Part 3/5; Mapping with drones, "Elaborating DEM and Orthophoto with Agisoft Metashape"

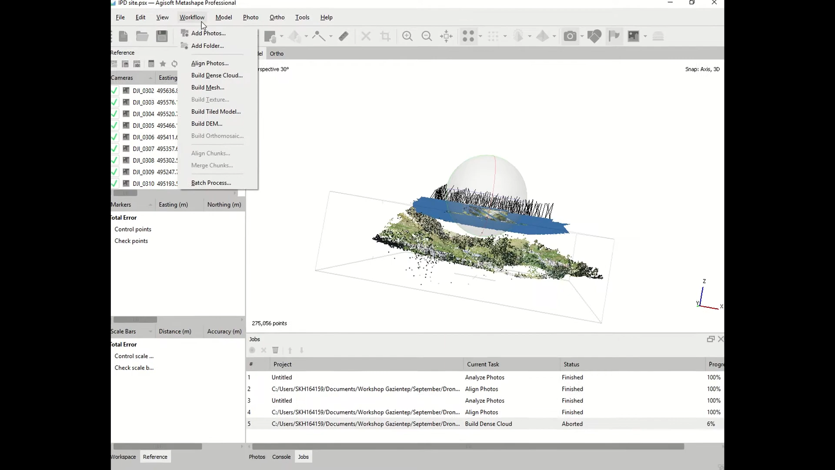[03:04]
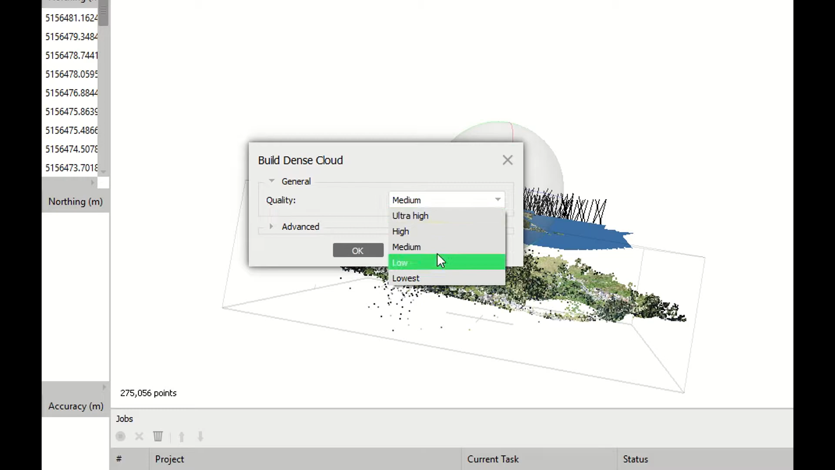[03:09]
And then you will have again the option for the quality.
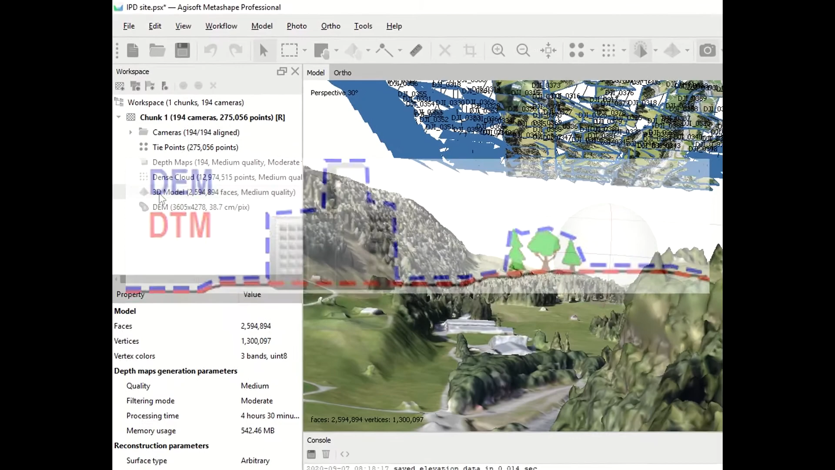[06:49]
You can see displayed the resolution of your digital elevation model,
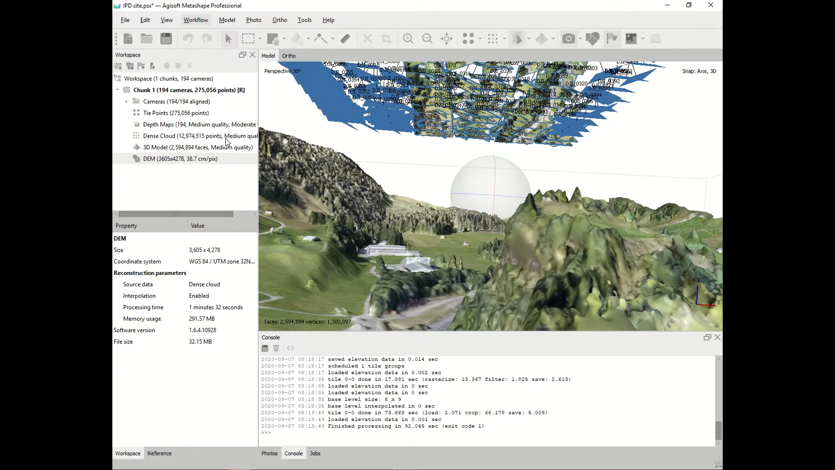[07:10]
Choose projection geographic. Be aware that you have the right projection.